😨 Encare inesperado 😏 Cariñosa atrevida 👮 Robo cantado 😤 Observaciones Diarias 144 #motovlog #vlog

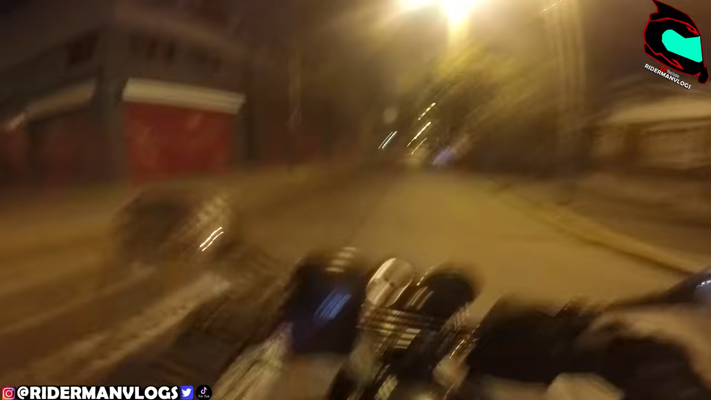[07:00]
Mira, está pasando en rojo, no quiero saber nada. Turbio. ¿Qué hubieran hecho ustedes? ¿Frenaban? Te leo en los comentarios, pa.